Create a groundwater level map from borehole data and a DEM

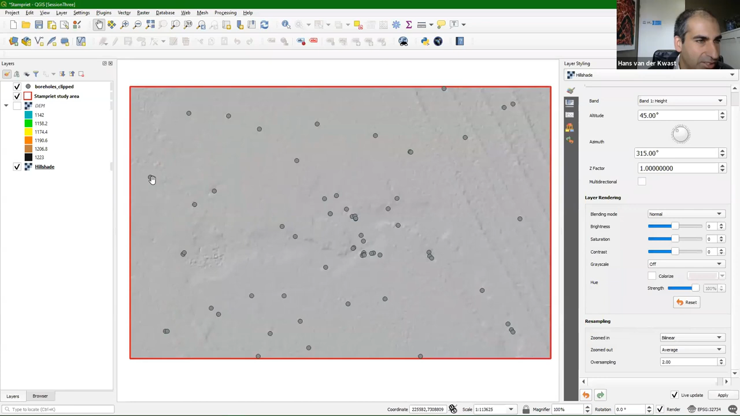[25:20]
And when we blend this with the DEM. So I go back to the DEM in the layer styling panel. And I changed the blending mode here to multiply. And then we have the hill shades with the DEM. And that gives a better visualization effect. Now this area is not very spectacular in real leaf, but if you try to do that in other areas, you will see that that gives a very nice effect. That was the styling of the DEM.